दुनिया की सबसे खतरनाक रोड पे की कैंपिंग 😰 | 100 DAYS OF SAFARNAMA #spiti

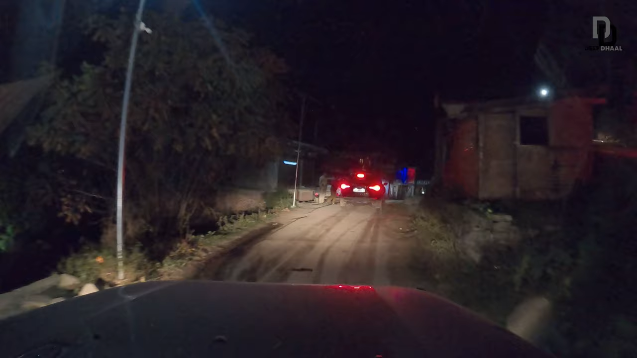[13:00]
तो भाई अभी हम निकले हैं भगवान का नाम लेके, मैंने तो भाई 4 लो लगा दिया पहले ही,
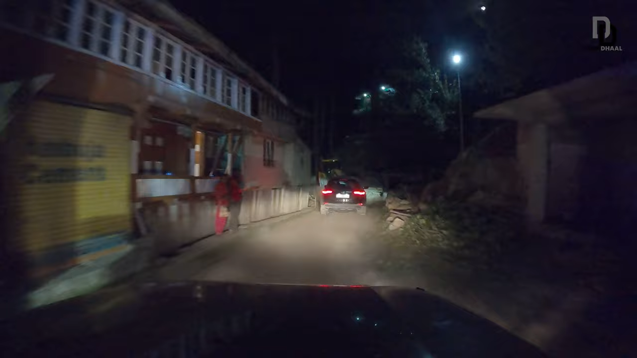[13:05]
कोई रिस्क नहीं ले रहे, अट्रैक्शन कंट्रोल ऑन कर लेते हैं, वो भी ऑन कर लेते हैं,
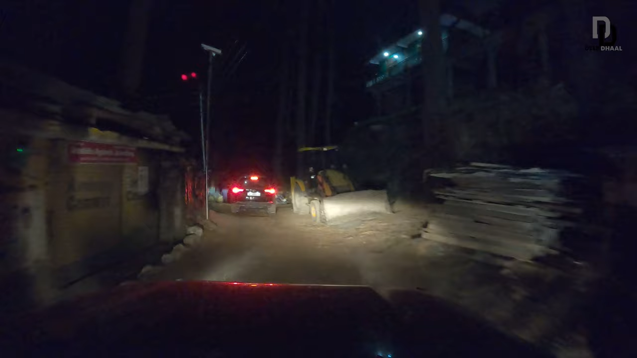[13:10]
थोड़ा गाड़ी मतलब बढ़िया चलने लग जाएगी, कंट्रोलिंग बढ़िया बढ़ जाएगी,
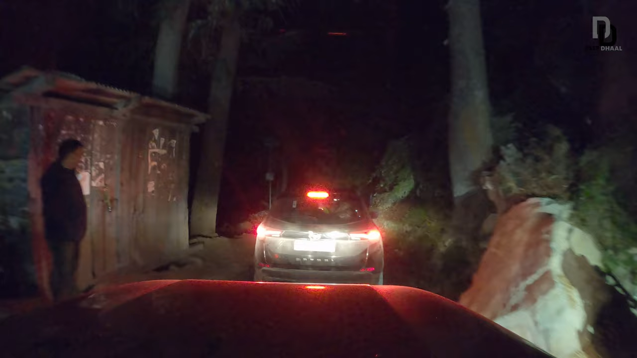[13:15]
पूरा कॉन्फिडेंस के साथ बढ़ते हैं धीरे धीरे, क्योंकि आगे हमारे जस्ट गाड़ी है, हमें लाइट चाहिए नीचे की। हाँ नीचे की लाइट चाहिए भाई, रोडें तो बहुत गंदी है, बट गाड़ी का कंट्रोल थोड़ा सा रखना पड़ेगा,
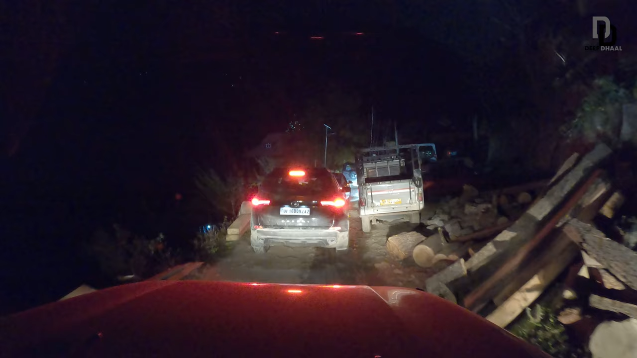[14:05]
मेरे पीछे है एल्टो, जो कि उतरते टाइम तो देखो यार हो जाएगा शायद मैनेज,
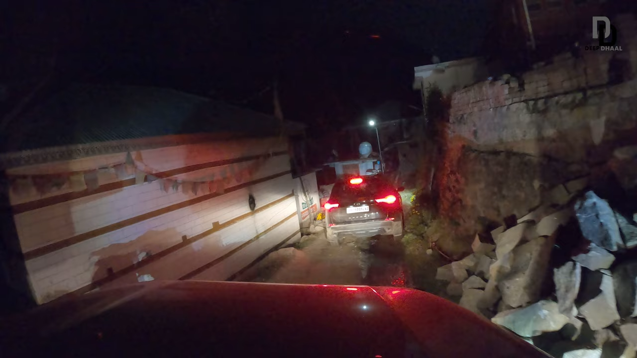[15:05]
और रास्ता कीचड़ वाला है, स्लश है, बट हमने ट्रैक्शन कंट्रोल ऑन कर दिया है, सब चीज़ें ऑन कर ली है और आगे जो सफारी है ये रुकी पड़ी है, इन्हीं का ही वेट है, ये कैसे टर्न लेते हैं, एक गैप रखते हैं यार अच्छे वाला।
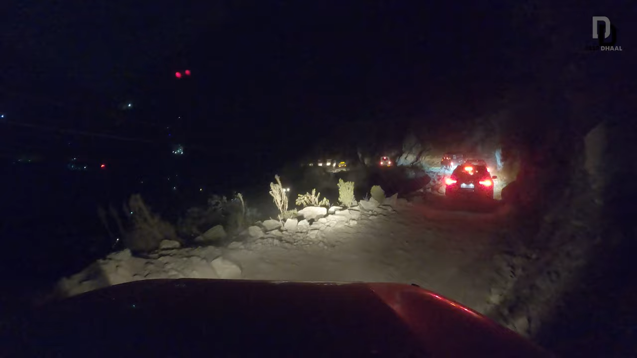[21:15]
लेकिन 4x4 का एक फायदा रहता है जिसमें चारों व्हील काम कर रहे हैं ना, थोड़ा सा वो फायदेमंद हो जाता है यार मामला।
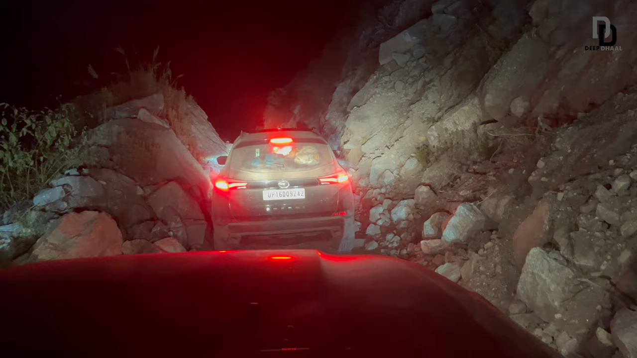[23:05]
अभी यहां से प्यार से निकलते हैं पूरा तसल्ली से, और ये देखो गाड़ी टच कर गई इधर पत्थर को, क्योंकि आगे पत्थर पड़े हैं भाई भर भर के।